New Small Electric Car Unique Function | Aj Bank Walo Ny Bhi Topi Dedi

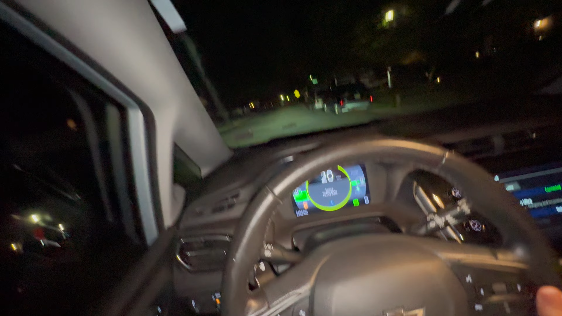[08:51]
अभी खाली रोड पे भगाता हूँ बॉयज, खाली रोड आ चुका है सही है,
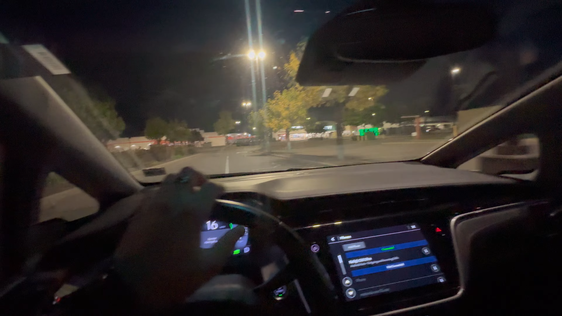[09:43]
नेवी मॉल की, सामने आपके होम डिपो भी मिल जाता है, और ये राइट साइड पे ग्रीन ग्रीन नजर आ रहा है, ये सारी चार्जिंग के पॉइंट्स हैं। अब देखें मैं ये अंदर जाता हूँ, देखें पहले से एक गाड़ी खड़ी है वेटिंग में ना,